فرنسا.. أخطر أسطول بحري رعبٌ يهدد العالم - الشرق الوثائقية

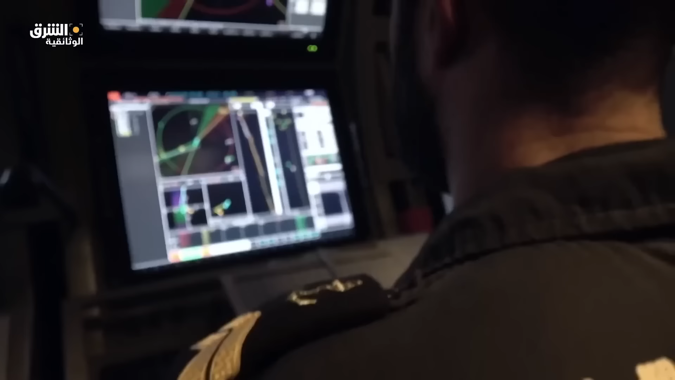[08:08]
البيانات من أجهزة سونار متنوعة تتوزع القوة النارية للغواصة حول القسم الخلفي منها مقصورة
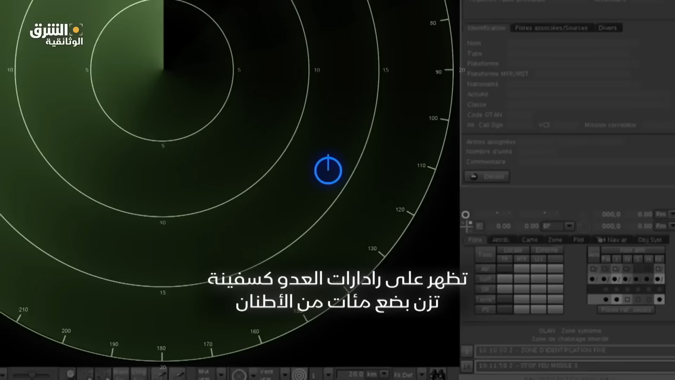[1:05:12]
كسفينة تزن بضع مئات من الأطمام
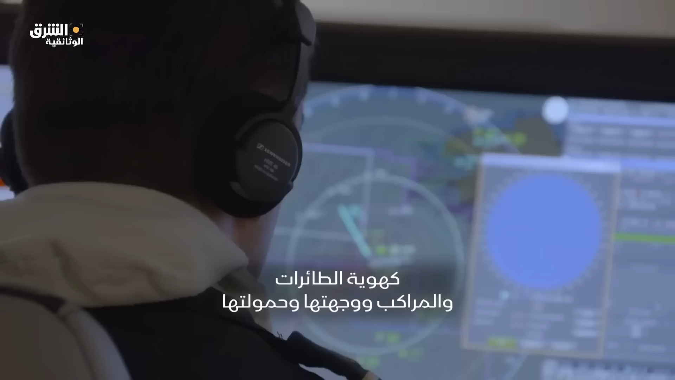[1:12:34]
ووجهتها وحمولتها تحتفظ بهذه المعلومات منظمات الطيران المدني
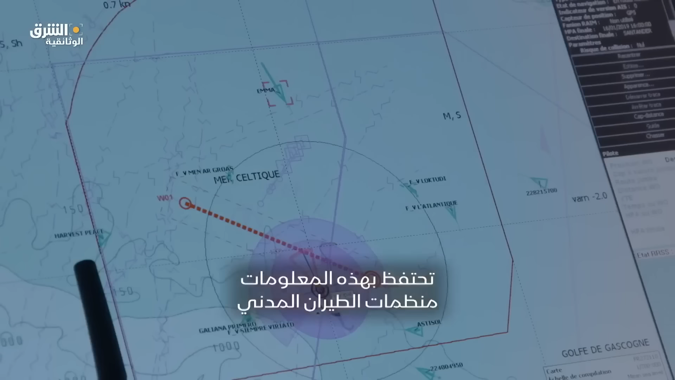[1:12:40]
والبحرية التجارية والرحلات
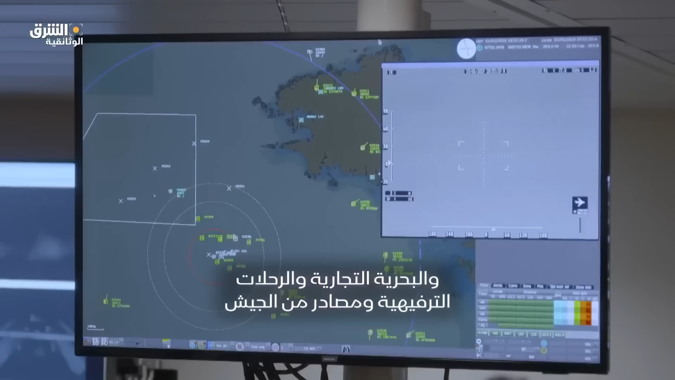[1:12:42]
الترفيهية ومصادر من الجيش وأجهزة استخباراتية مثل حلف شمال الأطلسي هذا يعني معرفتنا
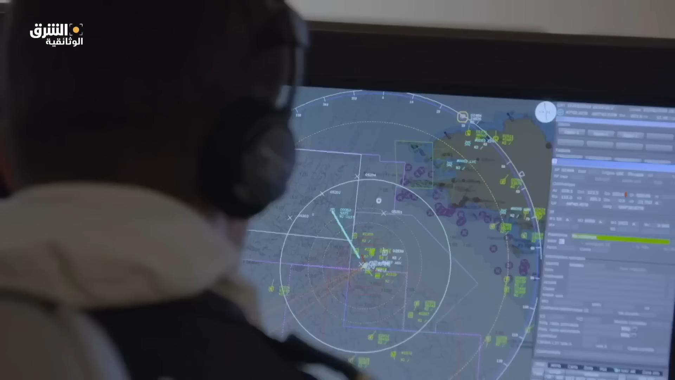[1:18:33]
الفرقاطة متعددة المهام فعالة بكشف الغواصات لدينا أدوات عدة لكشف الغواصات
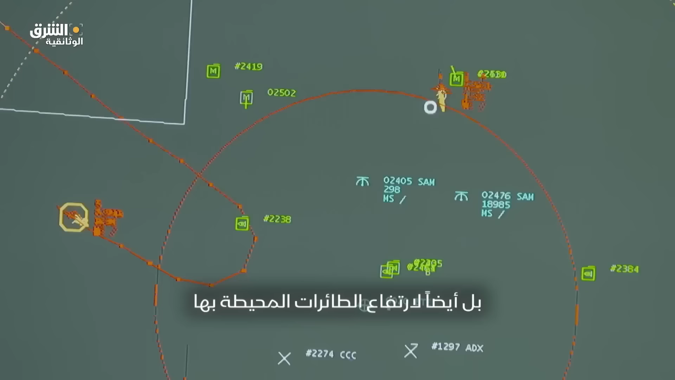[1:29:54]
لارتفاع الطائرات المحيطة بها تستخدم الفرقاطة للدفاع تسجيلات فيديو تغطي نحو 360
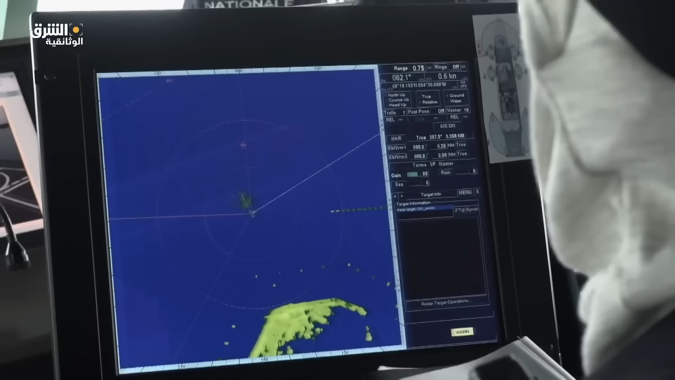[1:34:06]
نحو التحذير الثالث سنطلق الرصاص التحذيري إنه معادن تحذير عند الميمنة تحذير عند الميمنة فليأخذ الطاقم مواقعه